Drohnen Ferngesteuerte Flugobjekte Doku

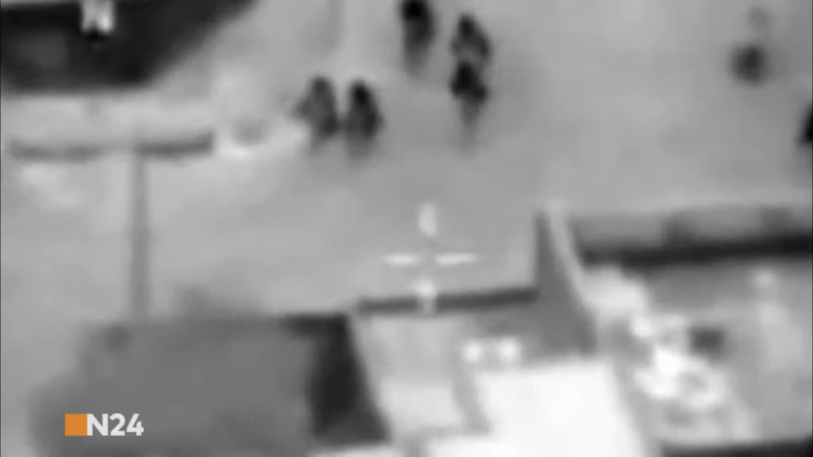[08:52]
Omar und sein Gefolge verlassen das Gebäude.
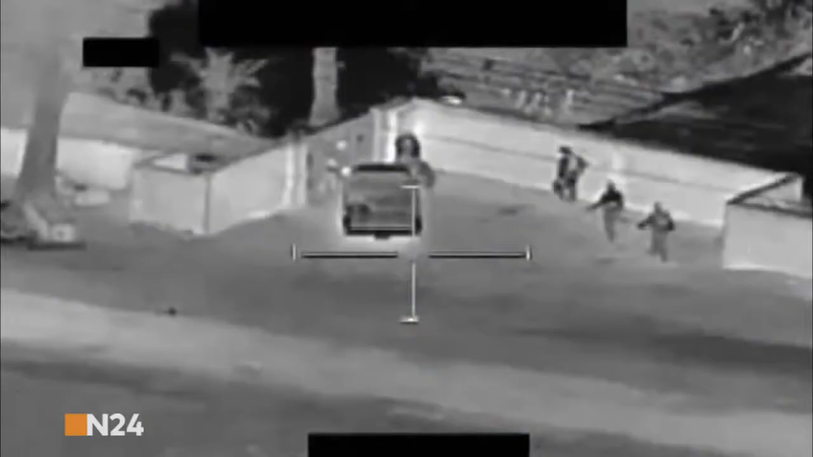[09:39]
Wir dachten, sie würden Omar mit einem gezielten Angriff ausschalten.
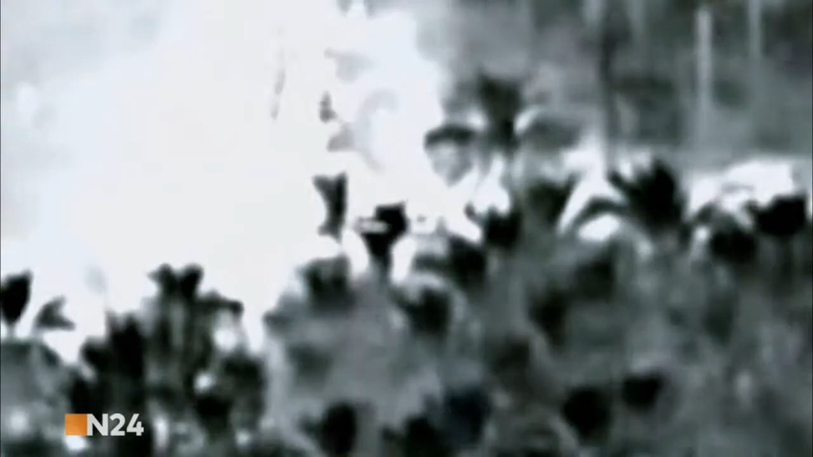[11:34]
Omas Gefolge wird bei der Explosion getötet. Doch er selbst entkommt. Drohnenmissionen fühlen sich genauso an wie Hubschrauber-Missionen.
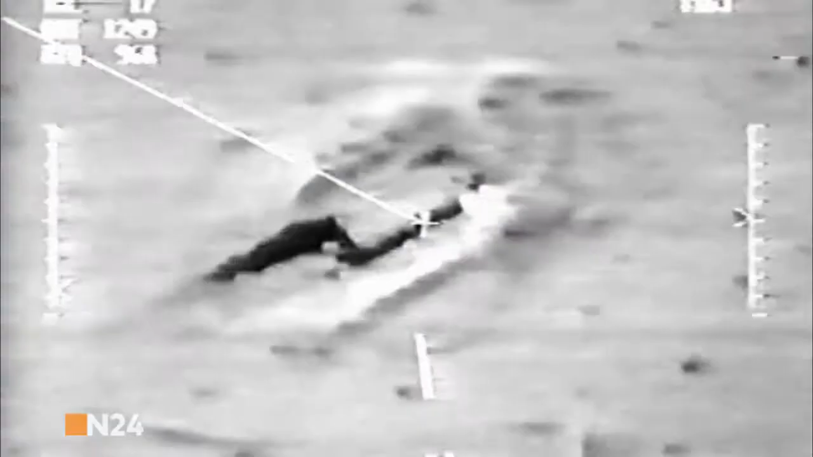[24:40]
Mit ihr konnten unsere Schützen das Ziel vor Ort überwachen und, falls nötig, die Ausrichtung der Geschütze korrigieren.
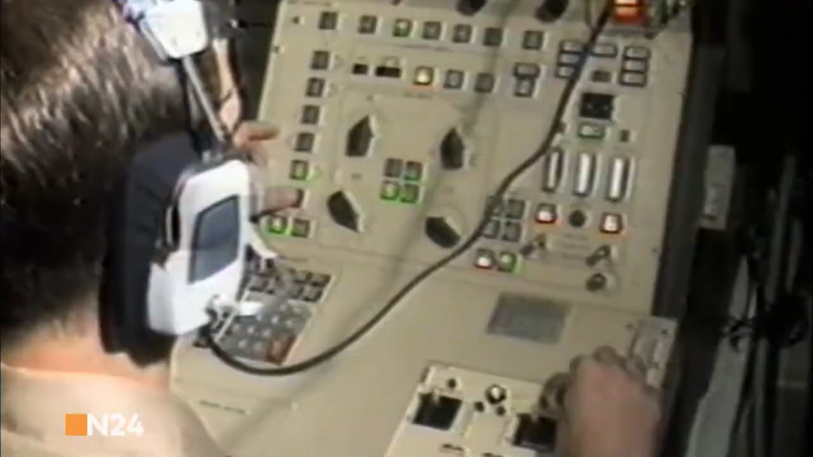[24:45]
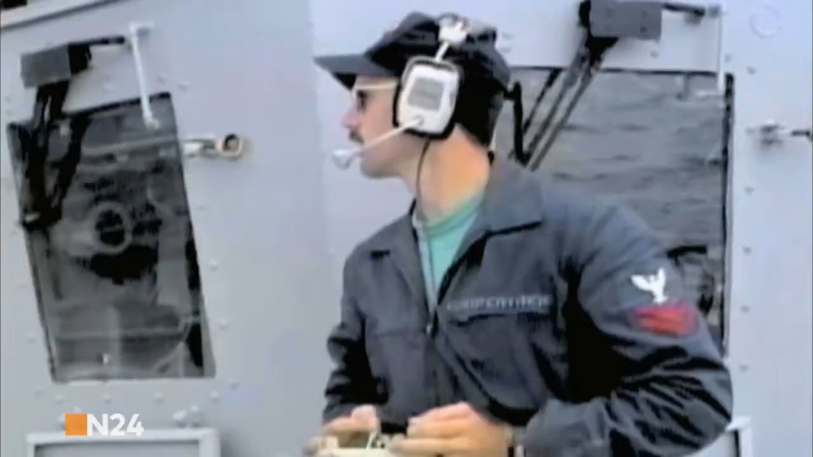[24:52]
Die Pioneer wird zur effektivsten Drohne in der Geschichte der Navy.
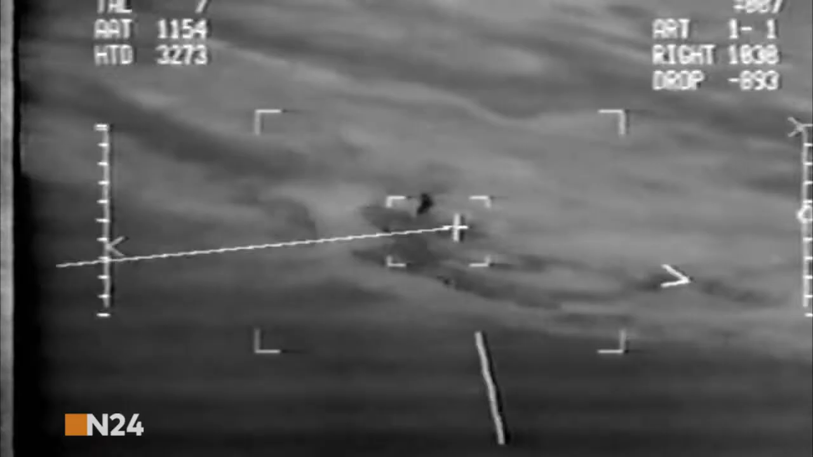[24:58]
Sie hilft den Soldaten, die irakischen Raketenstellungen systematisch auszuschalten.
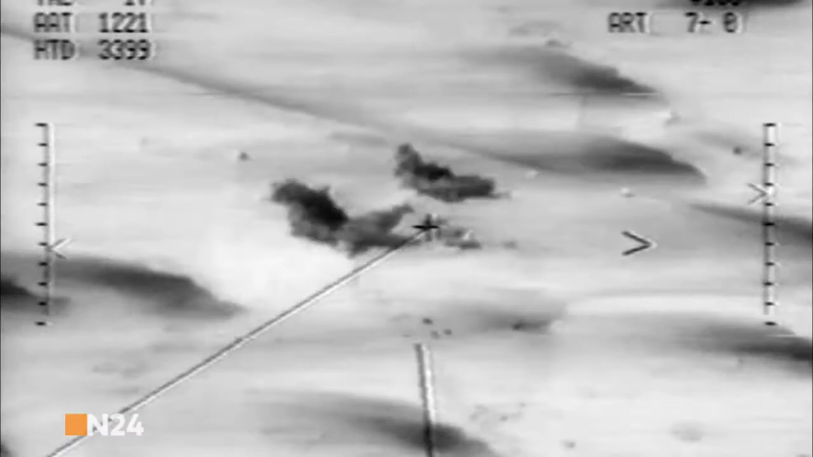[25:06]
In den feindlichen Reihen macht das schnell die Runde.
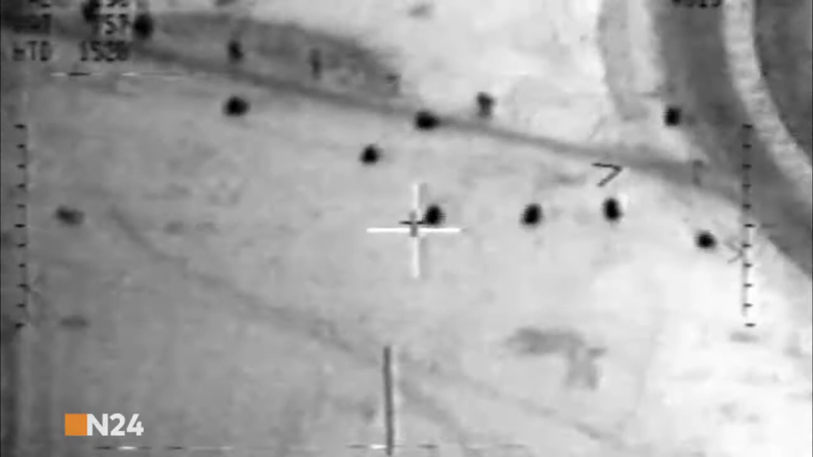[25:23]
Sie flog recht tief. Die Männer wussten sofort, dass es gleich Geschosse von einem der amerikanischen Schlachtschiffe hageln würde.
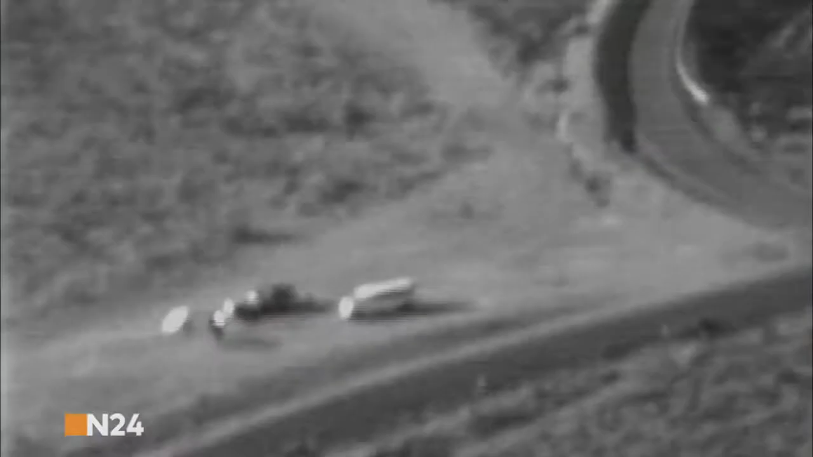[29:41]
Damit kann die Drohne auch in der Nacht und sogar durch Wolken und Rauch sehen.
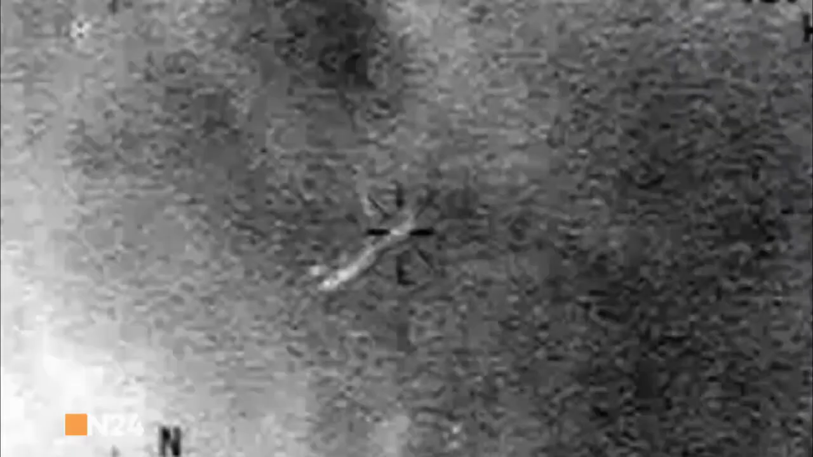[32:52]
Während sich die Drohne systematisch über der Gefahrenzone vorarbeitet,
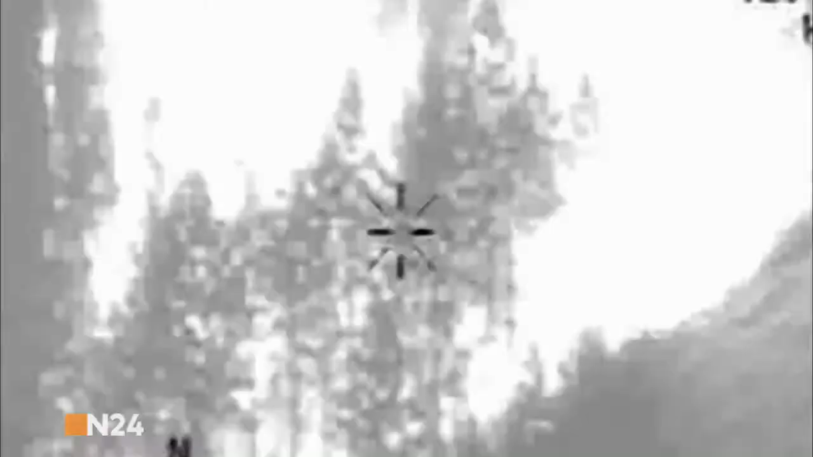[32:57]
sucht der Sensor Operator die Aufnahmen nach den Feuerwehrleuten ab.
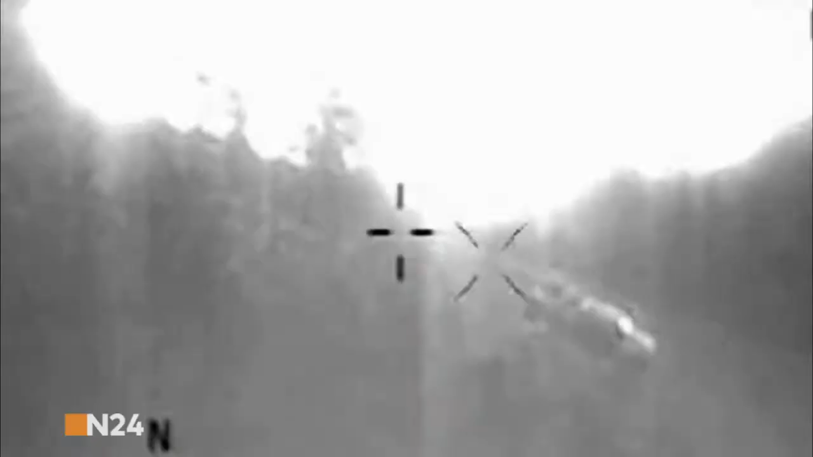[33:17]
Der Sensor Operator entdeckt die vermissten Männer auf einer Anhöhe.
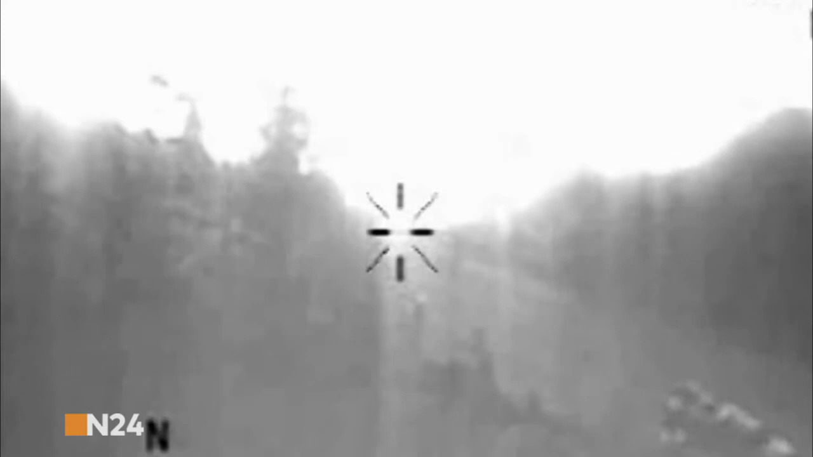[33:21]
Nach fünf Minuten konnten wir dem Einsatzleiter mitteilen, dass seine Leute in Sicherheit waren.